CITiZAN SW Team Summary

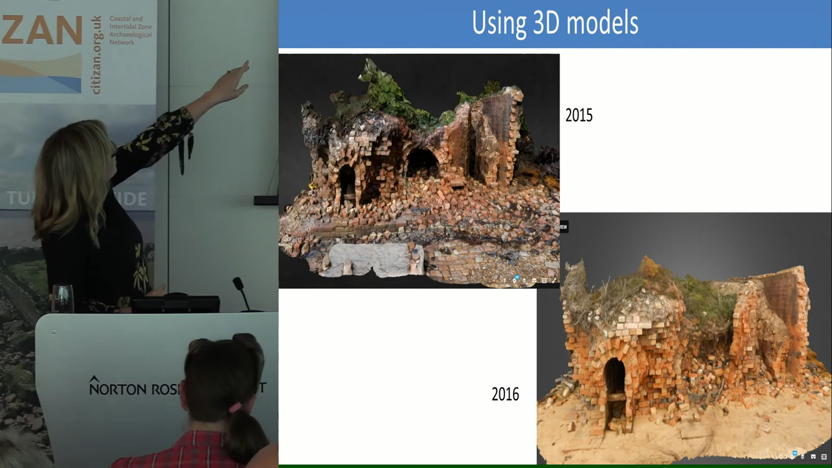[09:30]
So it's quite interesting what we've got here is I think some of the sediment in the sand is actually building up on the site, which is quite good. But at the same time, the biggest threat to this is the vegetation. So if you can see that archway in the middle in 2015, that's actually collapsed by 2016. And that's, I think, as a result of the vegetation and the roots and stuff, which is crumbling this. So this is being, like, beaten up by all elements and from all angles at the moment. So it's very fragile. I want to go back this year and get another model. I was meant to go back the other week, but Storm Brian meant that I couldn't get over to the island. So I'm going to try and go back in the next couple of weeks. We've got three consecutive models.
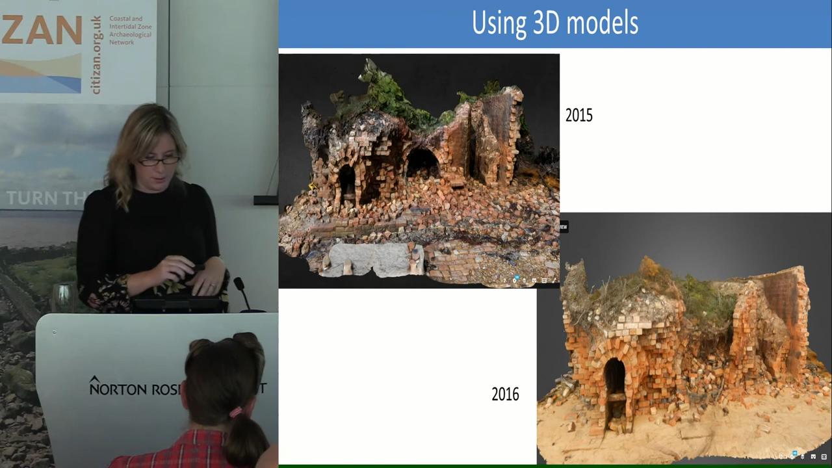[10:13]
So we can really understand whether or not this type of technology can help us to take some quantitative information and see how much this brick kiln is eroding and how much of it is being lost. So, yeah, next steps continue to create a model of the brick kiln each year and also get the volunteers to help us with that as well.